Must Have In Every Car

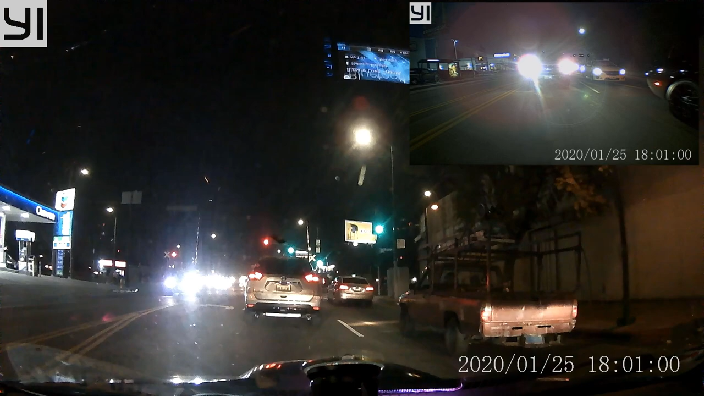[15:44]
What'd you do? You said it's recording right now. So you constantly see the back? Yeah. That's fucking dumb. I can switch the camera. I can have it like that, or just one. But it's still recording the front though. Yeah, well, it's recording both of them. If I put it as a backup camera, then it won't. Because you don't have a backup on this one, huh? Nah.